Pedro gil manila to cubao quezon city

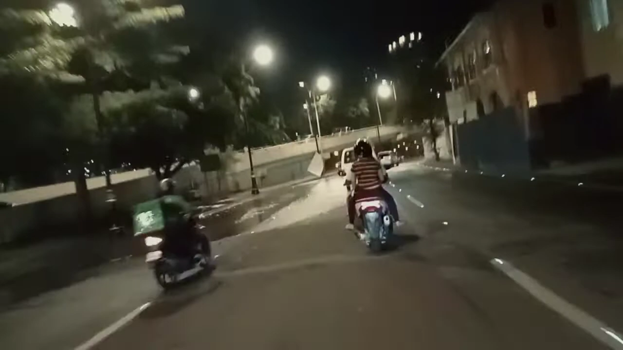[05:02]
ah. Oh, nagachinilas lang. Nagachinilas lang. Wala pa plaka. May bitbit pa na bata. Naku! Mga ganun sistema. Mga galawang pulis yan.